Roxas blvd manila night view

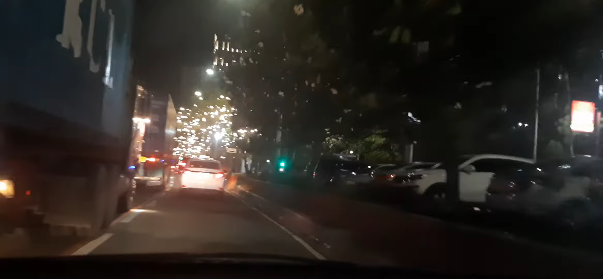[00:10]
Dyan kami sa mga Diba okay dito yung kan kasi. At saka, besh. Dating ano yan, traders eh. Inabsorb siya na. Kaya naging hotel dyan. Binili siya. Tapos mura lang yun eh. Oo, kaya lang. Pare, may Maynila oh. Ay, dati na yan.
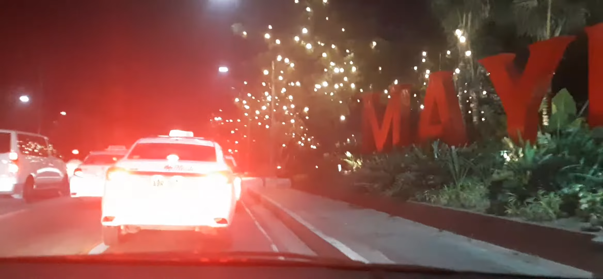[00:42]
Ha? Inilawan lang na yan. Yung red? Oo, oh, red. Kasi yung ano pa, era pa.